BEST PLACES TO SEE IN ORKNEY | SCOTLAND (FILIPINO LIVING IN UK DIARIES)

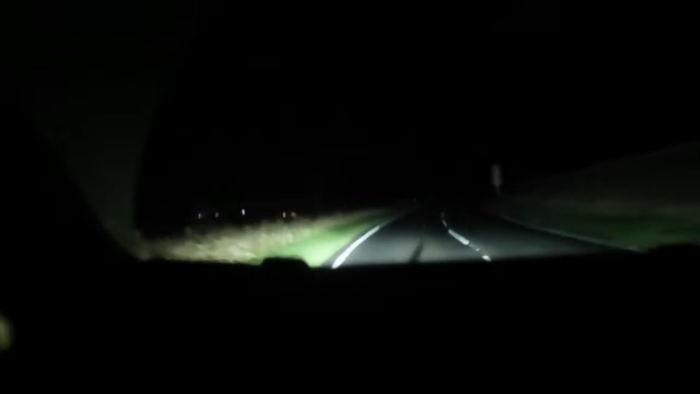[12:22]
fingers crossed We're gonna see the Aurora Borelli Slides Actually, nakakatakot siya Kasi sobrang dilim Pero, yun yung kailangan natin Para talagang makita mo yung Aurora Lights